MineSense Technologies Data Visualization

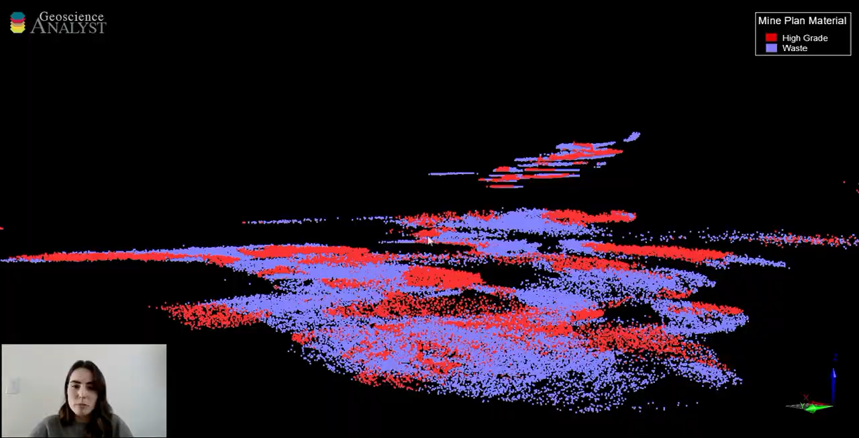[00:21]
And in this model, each point represents an individual shovel that dug during the course of those months.
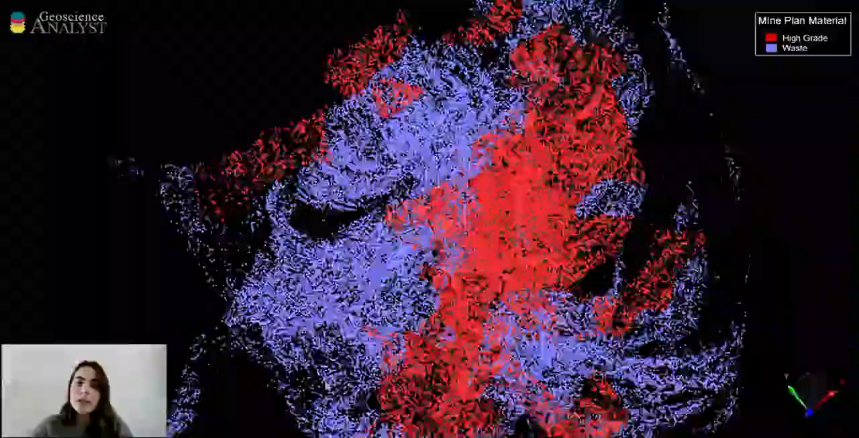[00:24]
And the points are colored by the GPS material type that the mine assumes that
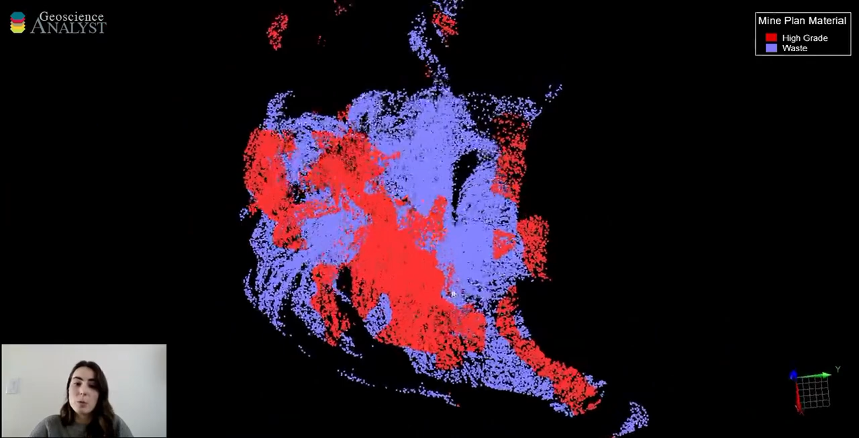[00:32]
the shovel was digging in based on the block model and mine plan. So any point that is colored in blue is a shovel that dug in waste material and would get sent to the dump,
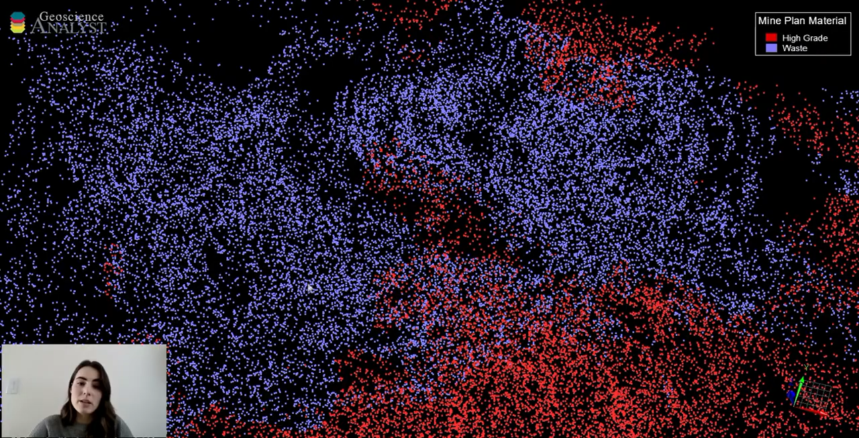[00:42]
and the red points are shovels that dug in high-grade material that would get sent to the crusher or the stockpiles.
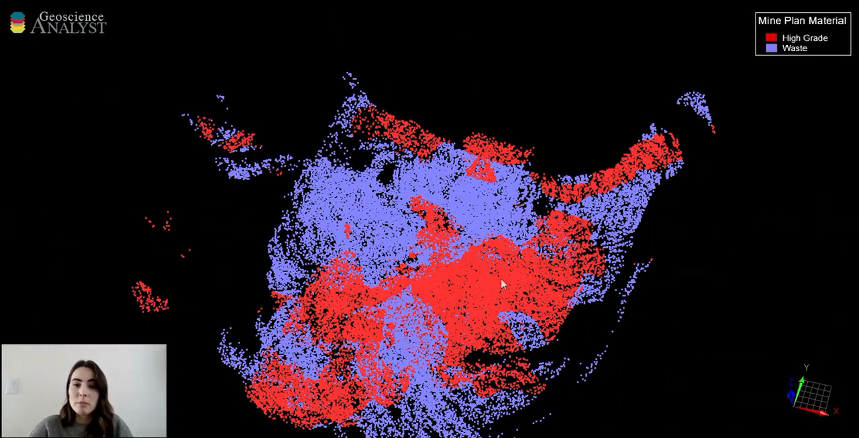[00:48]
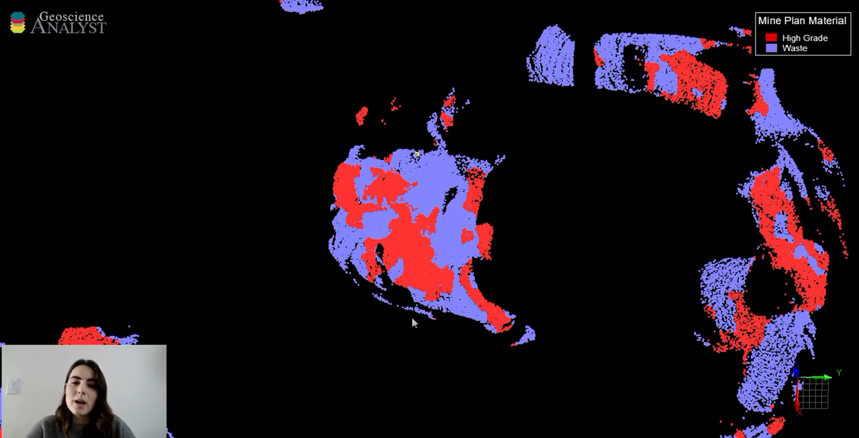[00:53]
So now I'm going to change the color of the points to represent the copper grade that ShovelSense assigned to each bucket.